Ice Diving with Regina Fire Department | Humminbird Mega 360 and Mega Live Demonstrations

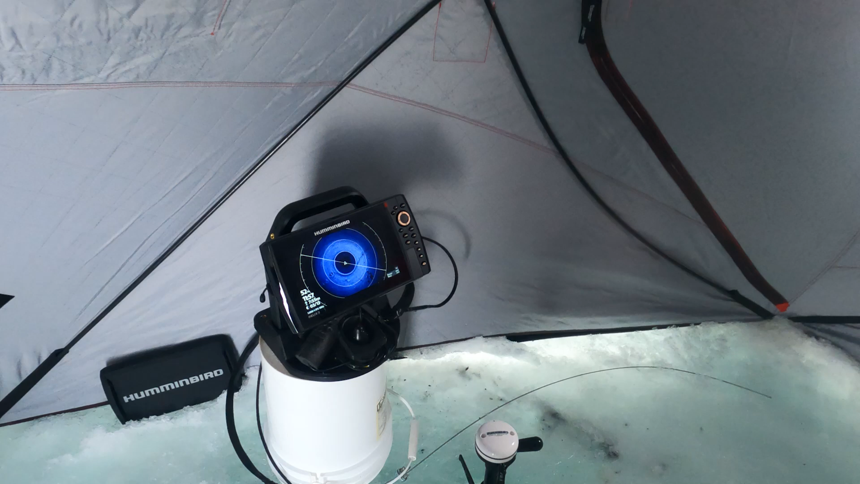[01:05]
And we are all set up and ready to go with their new 360 setup, which is looking pretty freaking sweet.
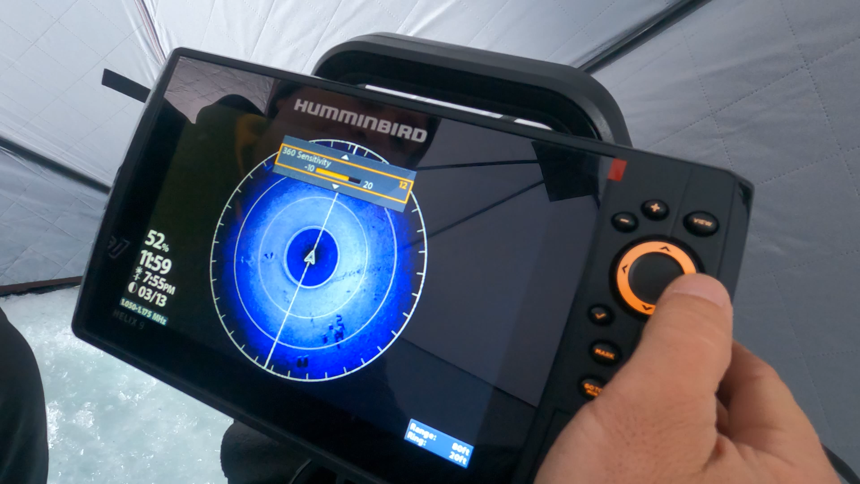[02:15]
You don't have to have your sensitivity too high. You'll notice when you crank it up, things start to get blown out particularly closer to the middle.
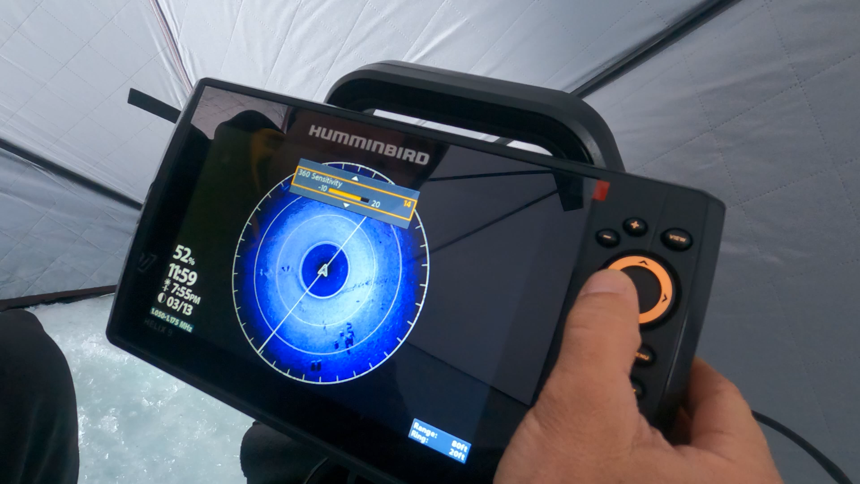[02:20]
So you really just want to balance that sensitivity. Same thing with your contrast.
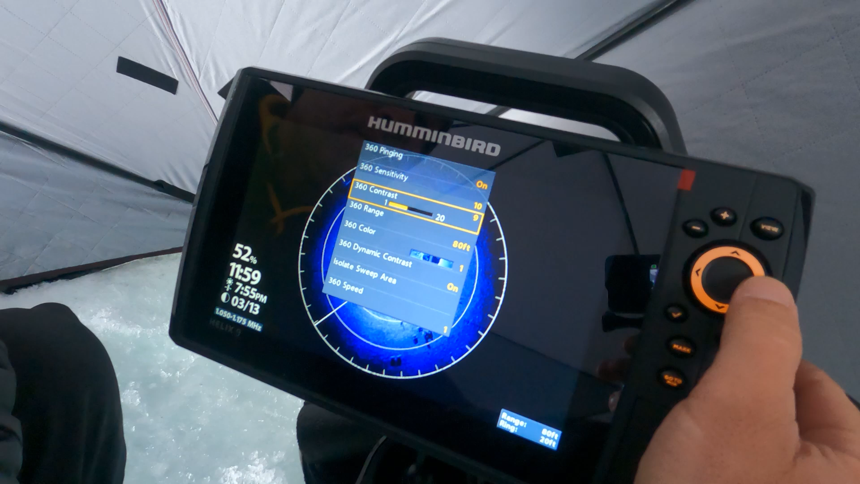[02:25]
Watch what happens when I have the contrast too high. You start losing some detail towards the edges.
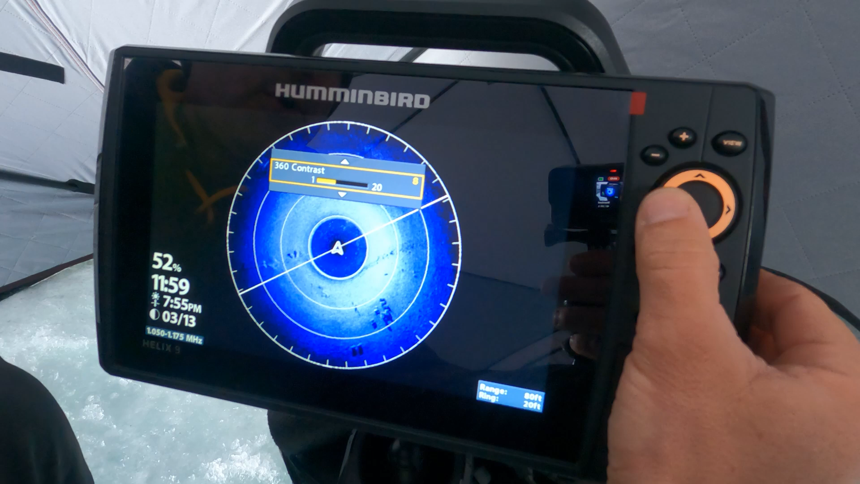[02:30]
And, of course, when you lower your contrast, you'll actually lose a little bit of detail. Things just start to get washed out a little bit. So it's just a matter of balancing it out.
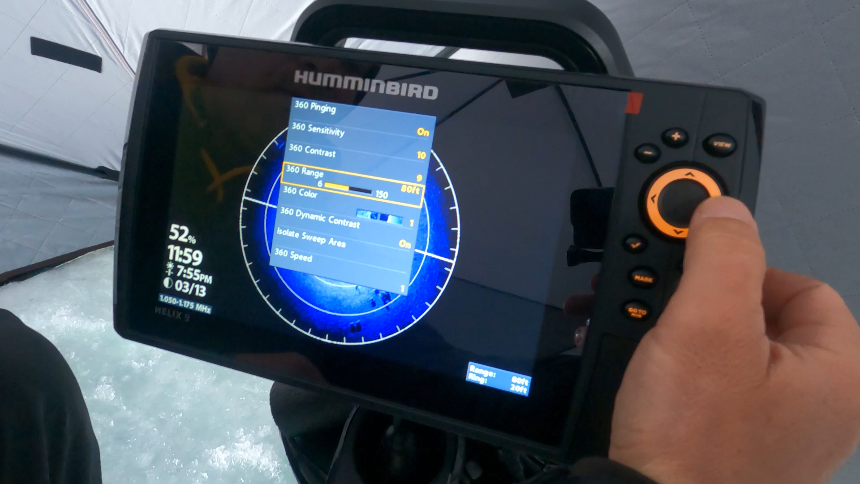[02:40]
Setting your range, although you are capable of setting this to 150 feet, the average range that I'll typically set it to is about 80 to 100 feet. Usually I don't deviate beyond 100 feet because
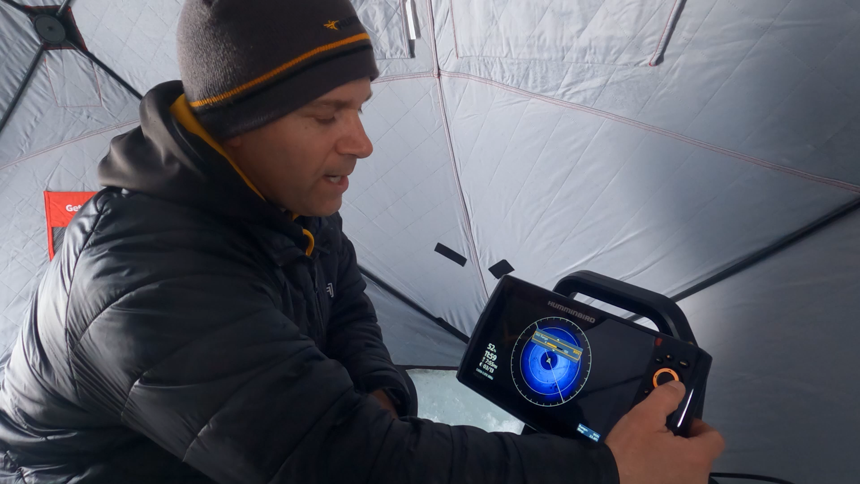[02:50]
what happens is that you start losing a little bit of detail relative to if you're on a sloping bottom.
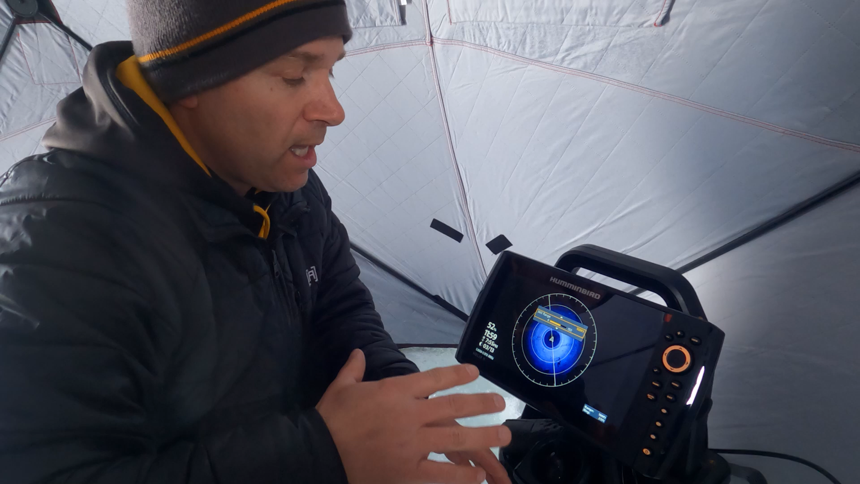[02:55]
And, of course, the depth that you're using.
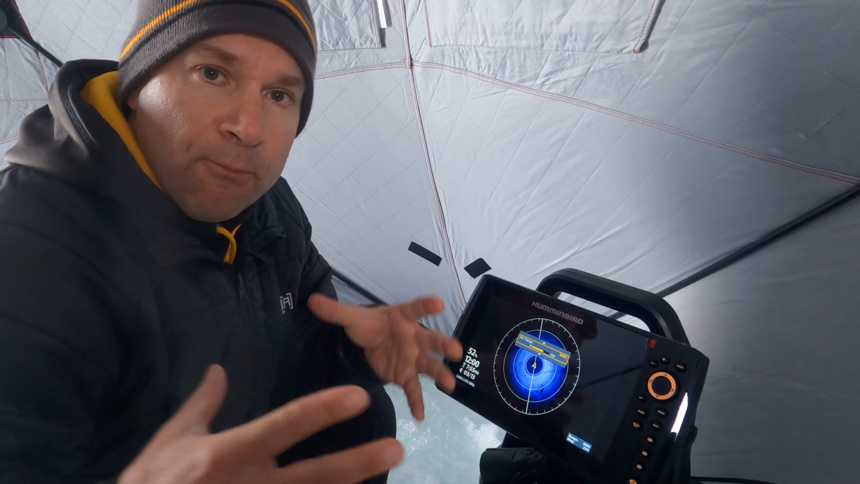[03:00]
But you actually start compressing a lot of the detail that you see. So 100 feet, 80 feet is a good average.
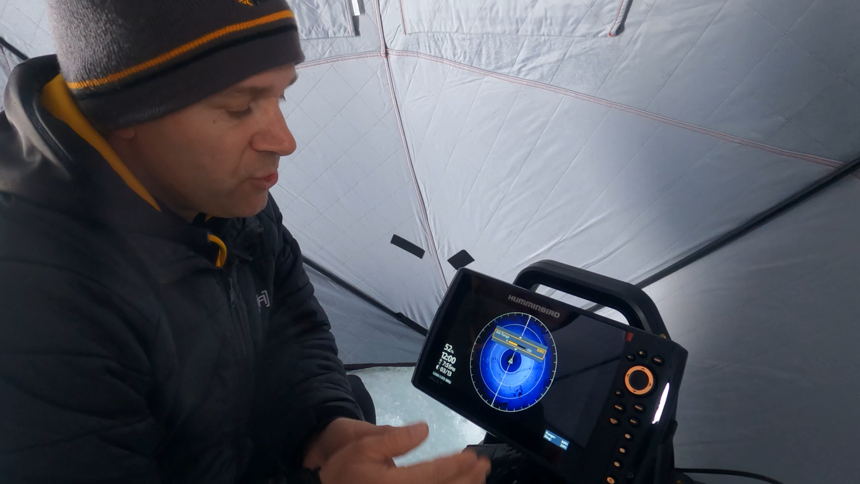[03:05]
You'll notice that when I crank it up to 80 feet, things actually do get zoomed in a little bit there.
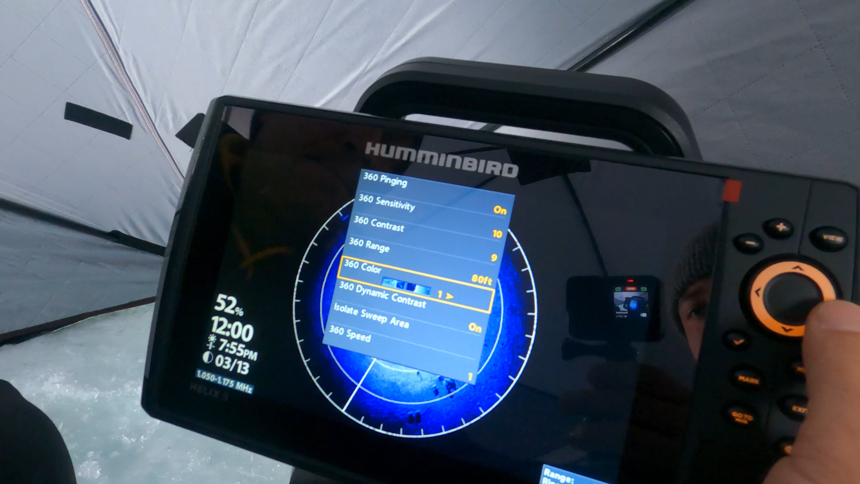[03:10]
And then it's just a matter of selecting your preferred color palette. There's a variety of different ones to choose from here.
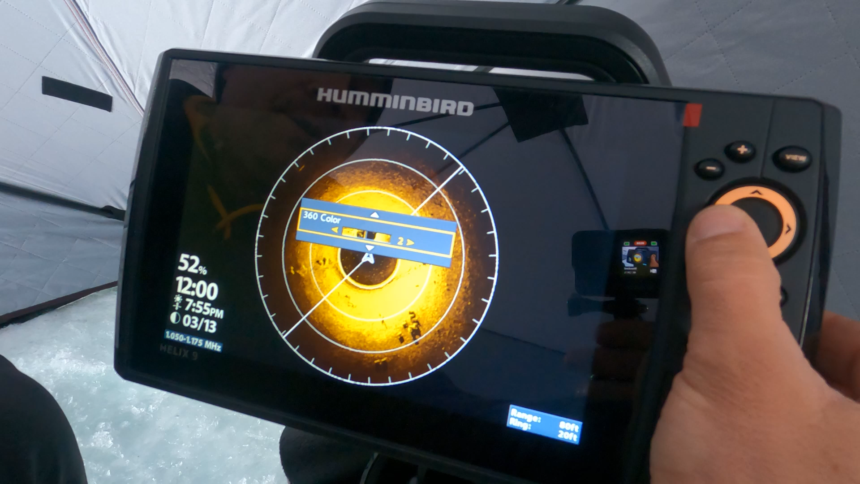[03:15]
Number one, two, or four are kind of the ones that I like here. What's your go-to color?
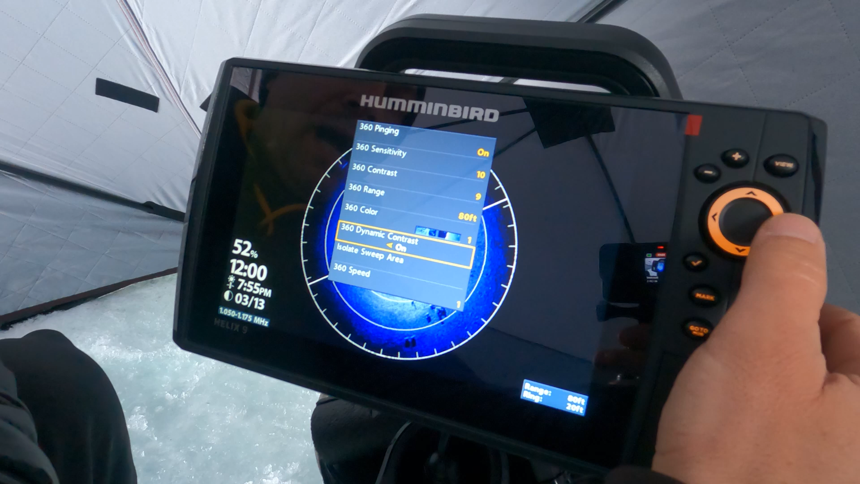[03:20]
It all actually depends on the light conditions. Usually I'm using the blue color palette, which is number one. I also like number two if you want to see it a little bit brighter. If you want something a little bit more subdued, number four is good as well.
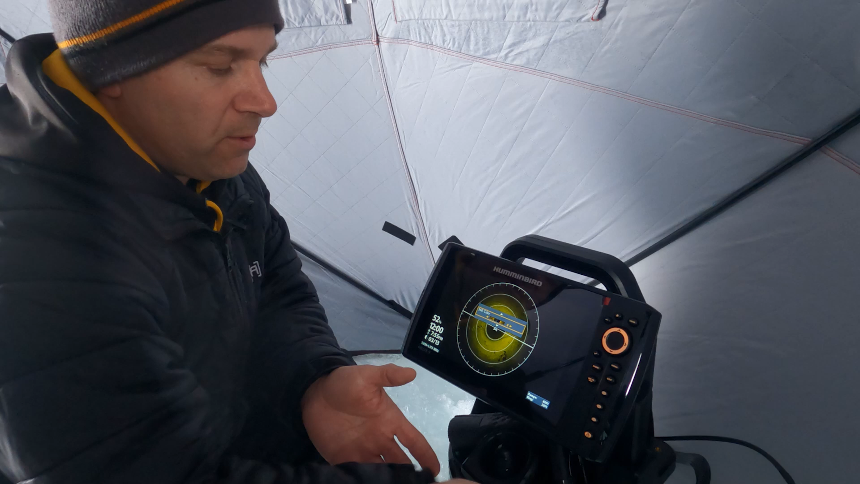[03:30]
So it's really just preference because, of course, everybody sees things a little bit differently. So I see some objects on the bottom, like in your professional opinion.
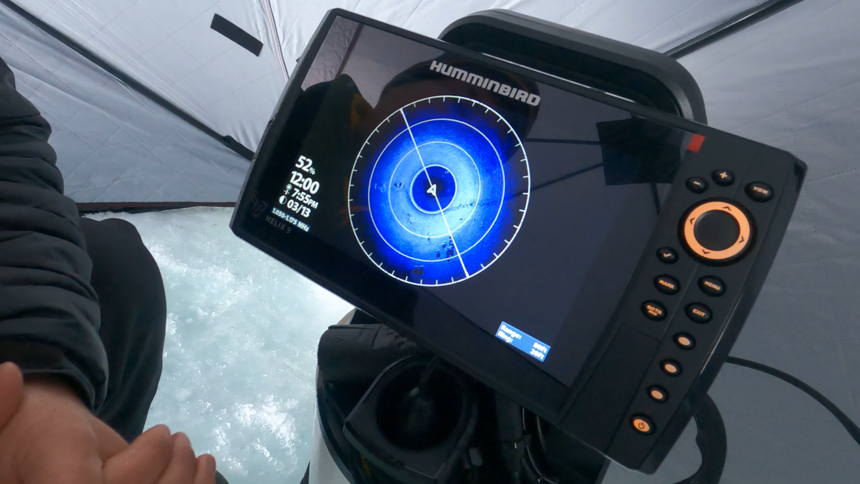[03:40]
What do you think we're looking at down there? Well, you can definitely see a string of rocks right here.
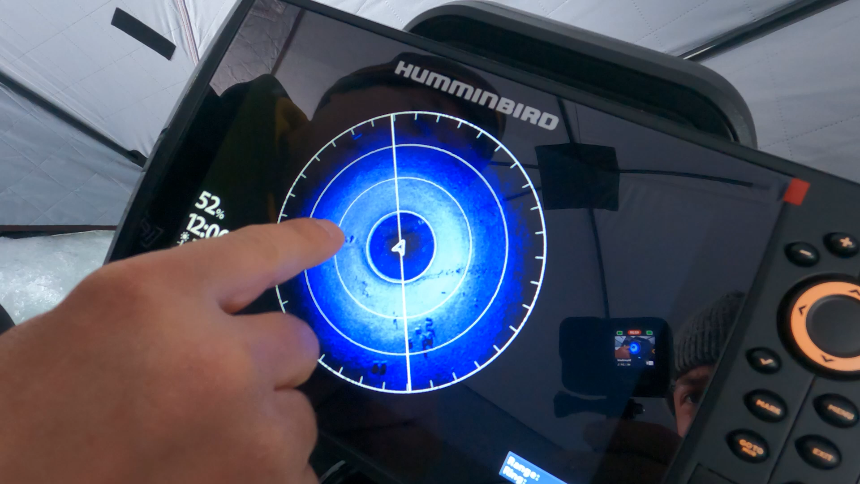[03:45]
There's definitely some boulders and some other structures down here. In the location that we're at,
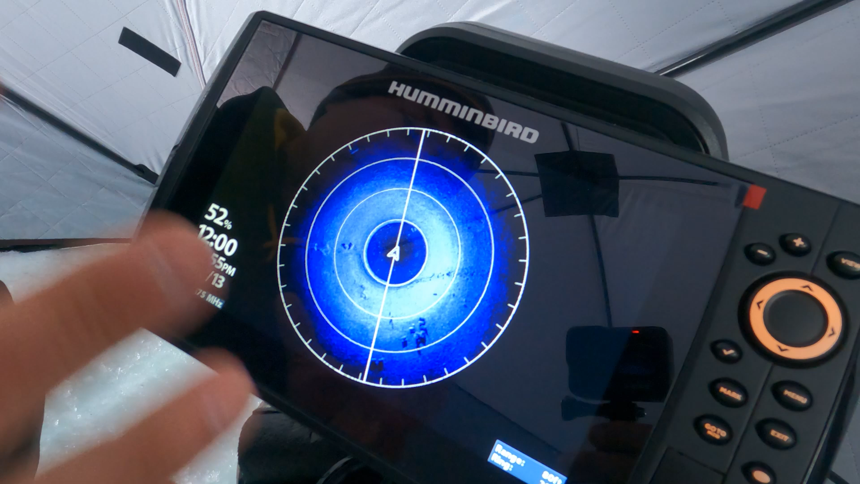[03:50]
because there are some submerged objects, these may very likely be some of the submerged blocks or objects that they have down here.
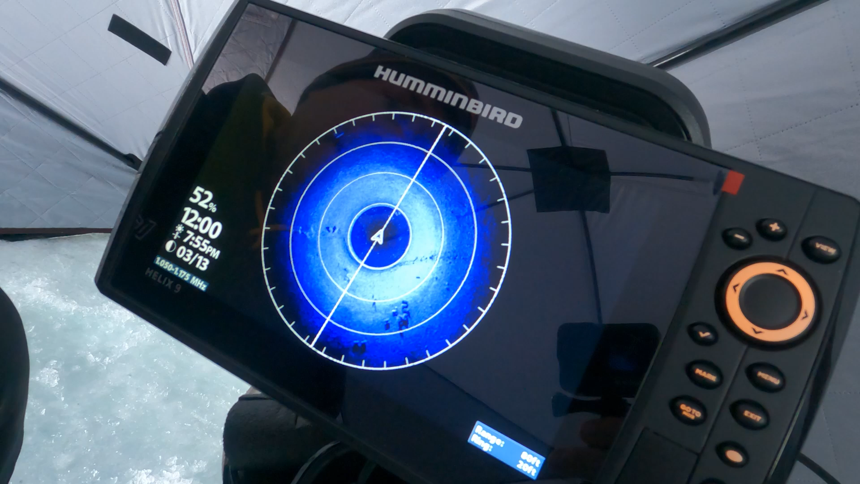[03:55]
I believe, in fact, actually that right there might be the edge of a vehicle that's sunken.